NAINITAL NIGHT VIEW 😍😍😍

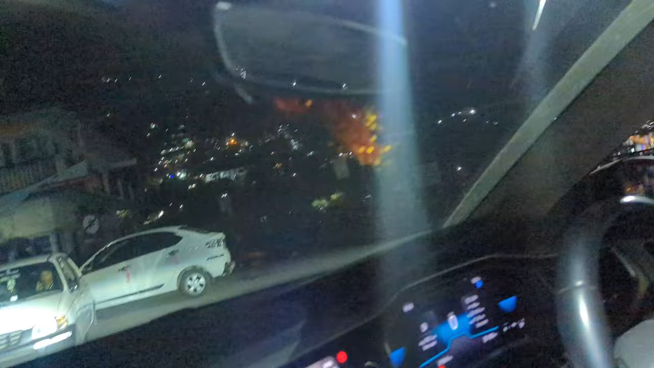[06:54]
ये देखो भाई नैनीताल कितना प्यारा लग रहा है रात में।